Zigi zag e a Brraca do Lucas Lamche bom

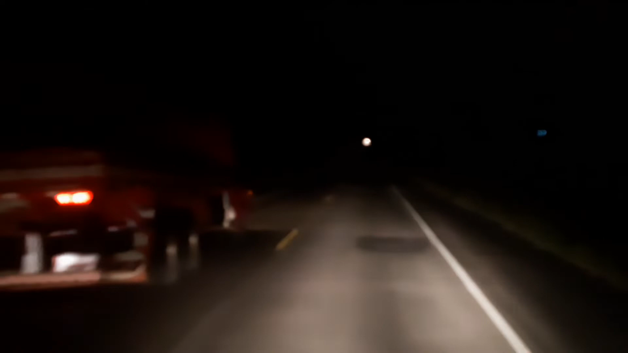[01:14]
os caras passam a lotar, mas eu passo devagar, não tem carreira não, porque o negócio é feio, vou aqui na BR, então meus queridos e amados, amigos caminhoneiros, por favor, pare lá no Lucas ali perto da BR, fica ali no encontro com a BR-116, a Rio Bahia né, ali em Bendegó,
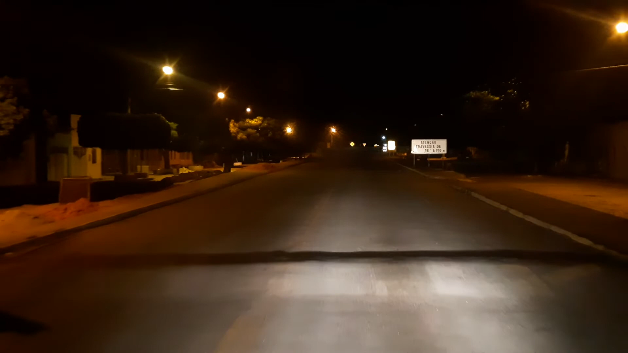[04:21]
agora, porque ele está fazendo um restaurante, e está quase pronto aí, aqui a nossa retaguarda, à esquerda, e vai ter um cuscuzinho, um cuscuzinho, com a carne de sol, boda e assado, vai ser uma boa, e aí, nessa luz aí galera, olha aí, esse povo aí, passar devagarzinho, que eu vou parar lá agora, vou,
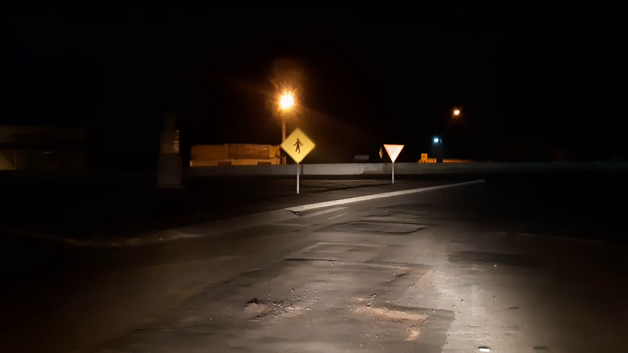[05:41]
BR-116, né, a famosa Rio Bahia, aqui em Medegó, você entra aqui, pega a 235, você dá a sua paradinha aqui, na barraca do Lucas, é, o lanche é bom, fica na hora, que nem caldo de cana, né, e você faz, vai ficar deliciado, com, o lanche,
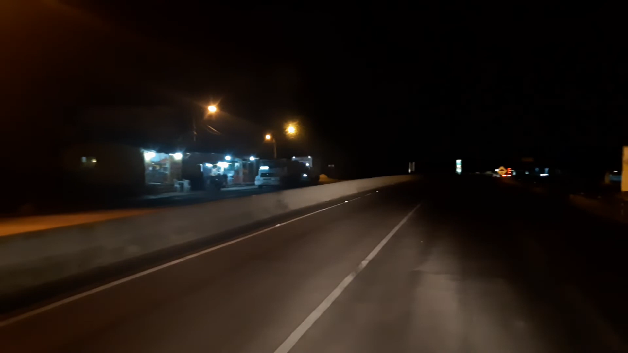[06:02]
estamos aqui, na BR-116 galera, a famosa Rio Bahia, muita barraquinha por aqui, mas o palco do momento, já sabe né, a barraca do Lucas, gente boa, da melhor qualidade, bom atendimento, tem até o som lá, qualificado, para você assistir, aqui, em Bendegó,
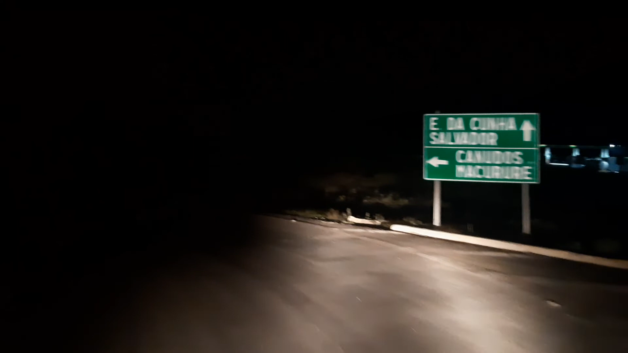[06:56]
e vamos pegar, descendo para a capital, da, da guerra, Canudo, você sabe da história, né, vai lá, tem a pesquisada lá, que você viu, o negócio foi, o buraco foi, na Embarca, aí na, cidade de Canudos,